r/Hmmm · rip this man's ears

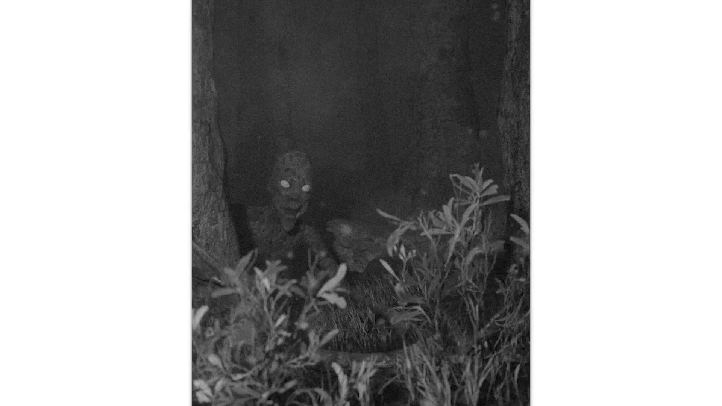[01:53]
I've had about enough of this image already, uh, goodbye. All right, what the hell are you, why are you sticking a ladder into the tree?